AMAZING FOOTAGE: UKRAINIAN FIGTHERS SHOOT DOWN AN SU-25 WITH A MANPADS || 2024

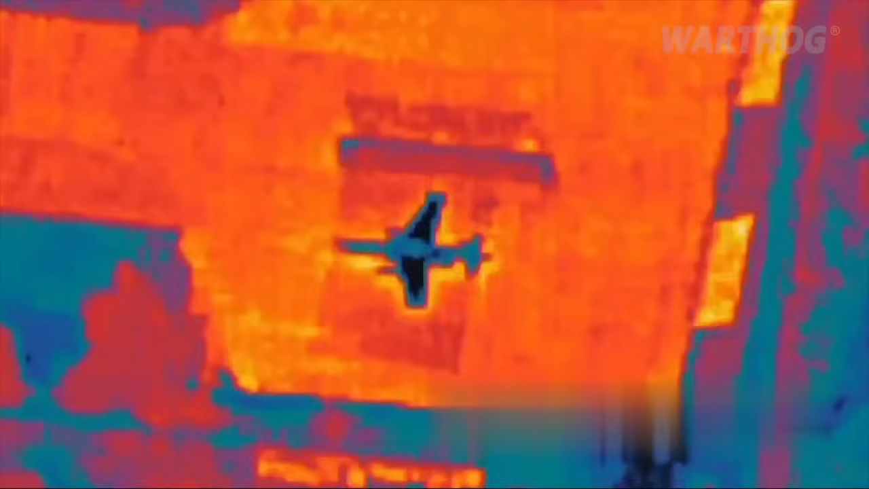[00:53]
Ukraine also lost a plane, a SU-25,
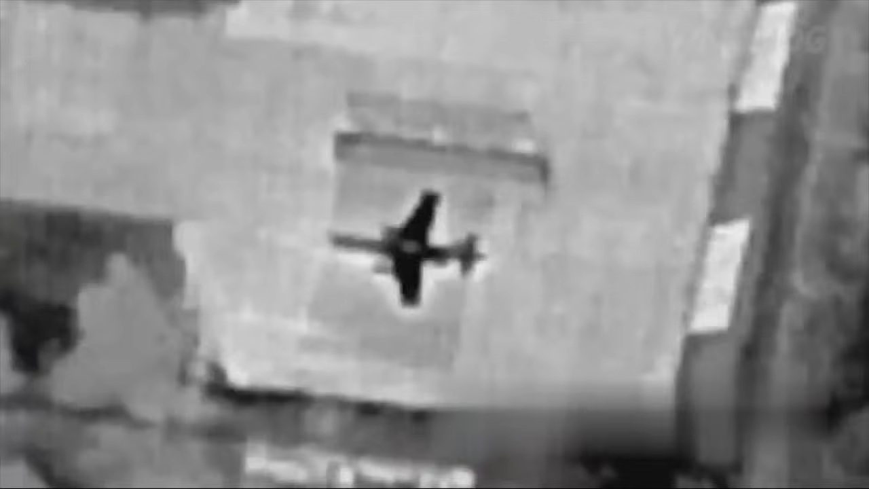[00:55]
located at an airport which was targeted before, close to the front.
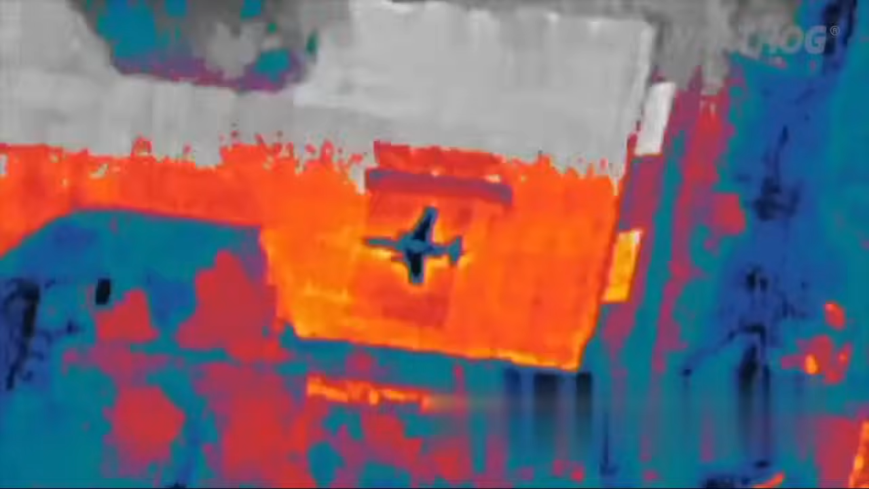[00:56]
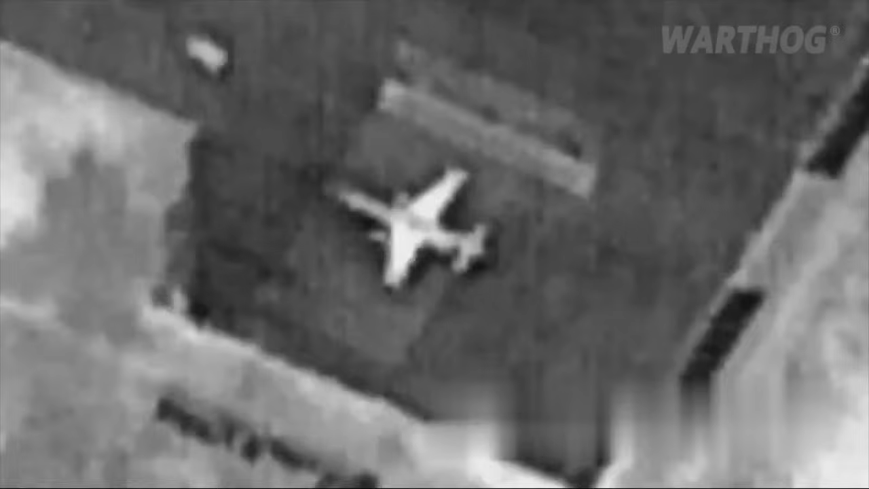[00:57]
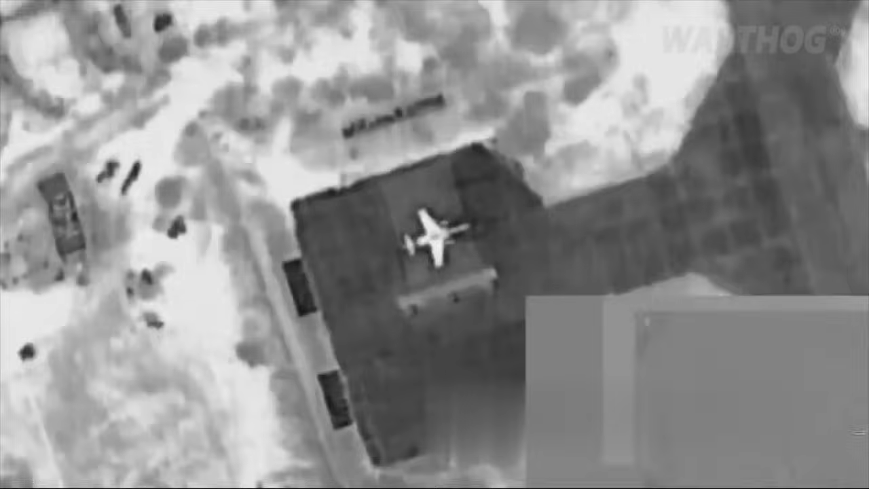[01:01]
A big mistake if you ask me if you know Russian recon drones roam free over there. Unless it's a decoy, of course.